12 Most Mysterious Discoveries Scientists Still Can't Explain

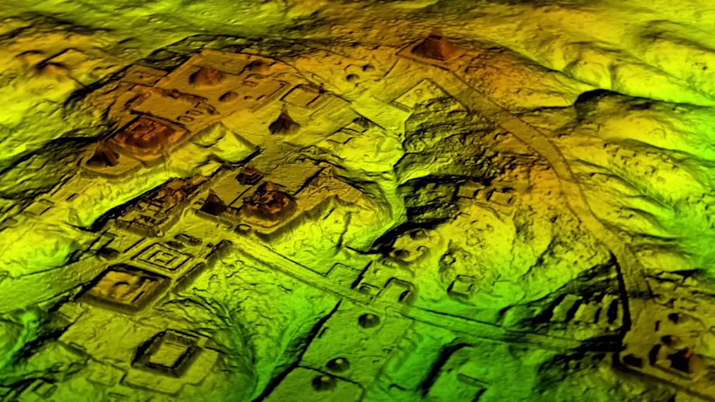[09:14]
The most impressive of them is an 1800-year-old citadel that looks more than a little like the world-famous citadel of Teotihuacan,
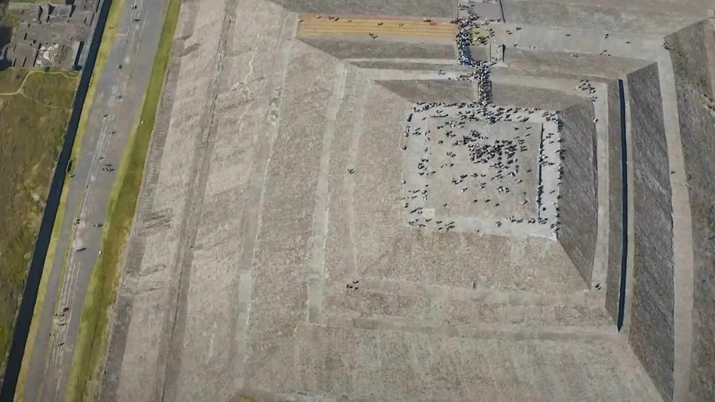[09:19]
albeit smaller.
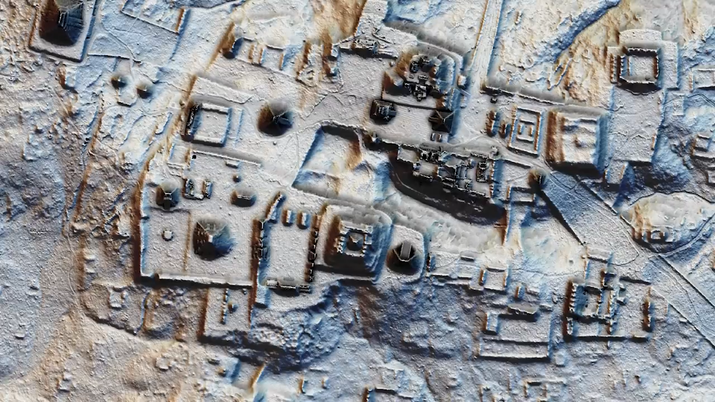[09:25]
In fact, it looks so much like Teotihuacan that archaeologists don't think it's a coincidence.